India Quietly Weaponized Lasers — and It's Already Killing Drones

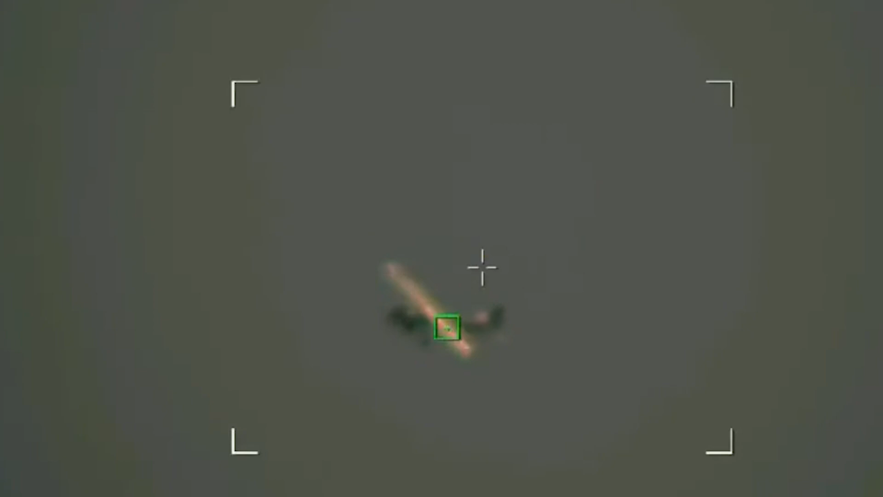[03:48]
the system activates its laser module capable of neutralizing drones at distances ranging
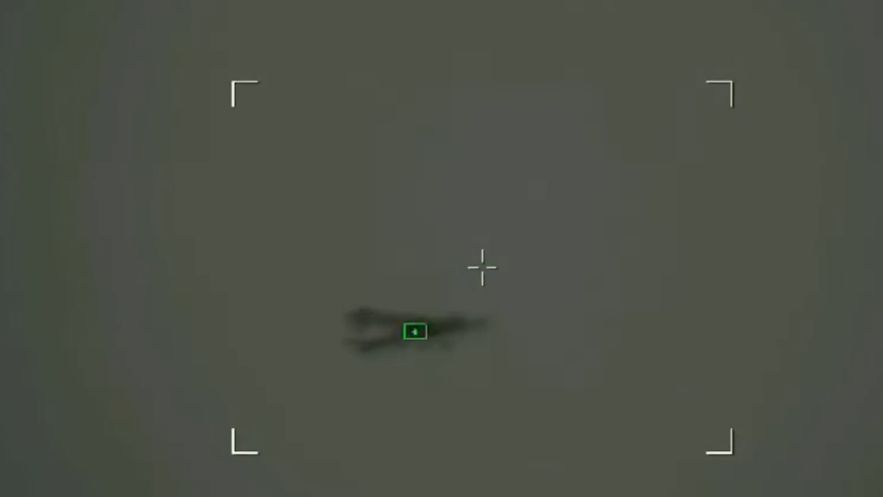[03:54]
from 150 meters to one kilometer this dual strategy ensures